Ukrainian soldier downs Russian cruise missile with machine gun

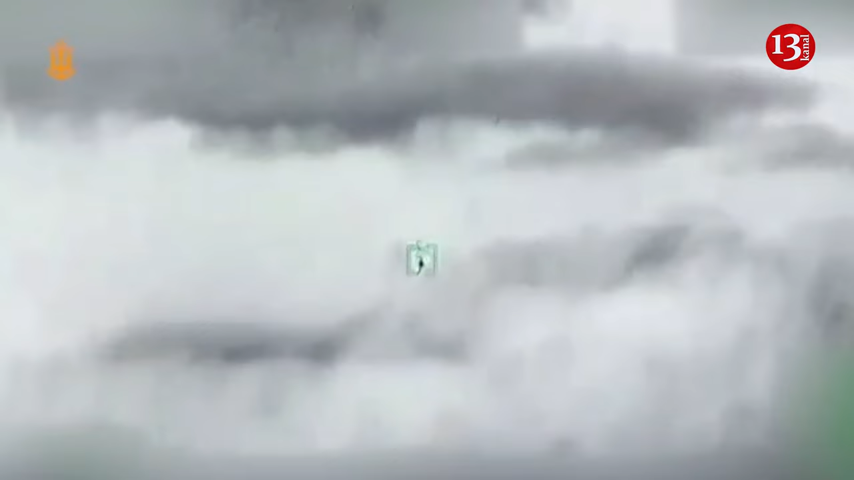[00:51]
We were informed over the radio that our target was close. A few seconds later, we saw an enemy missile flying toward Vasylkiv.